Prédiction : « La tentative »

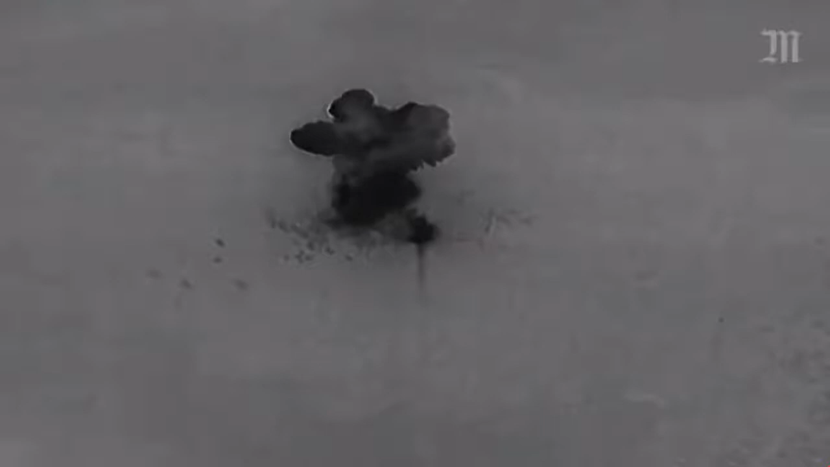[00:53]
Pour éviter la porte principale, qu'ils suspectent d'être piégée, les soldats font exploser une partie du mur d'enceinte et s'infiltrent dans les bâtiments. À l'intérieur, 9 personnes sont tuées.
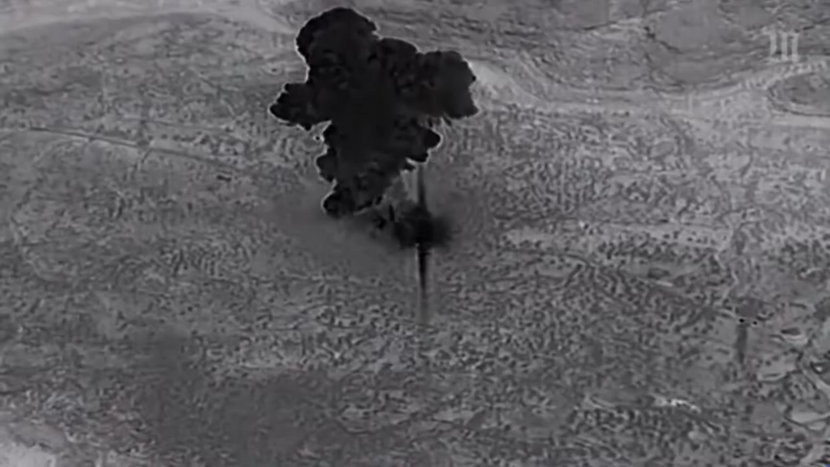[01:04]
Al-Baghdadi, lui, s'enfuit par un réseau de tunnels, accompagné de 2 de ses enfants.